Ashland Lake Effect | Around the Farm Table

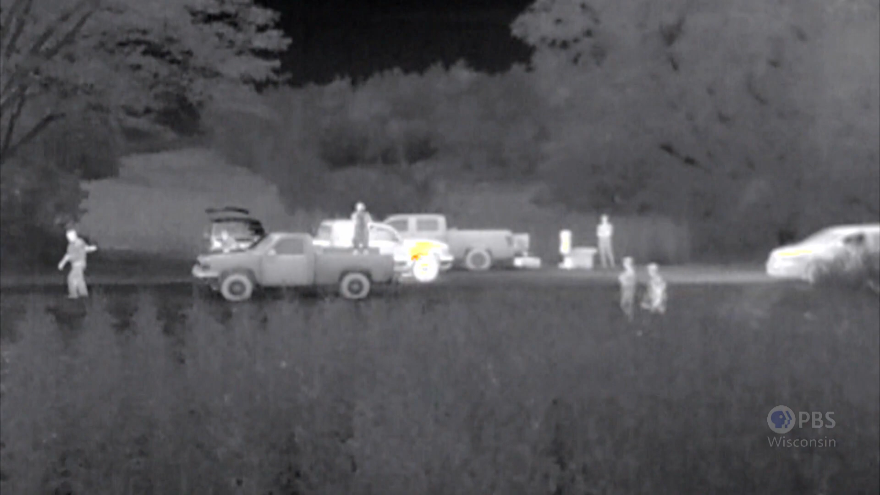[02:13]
And when we start putting cameras on there that can see what we can't see, such as near-infrared, which really measures how much health a plant has,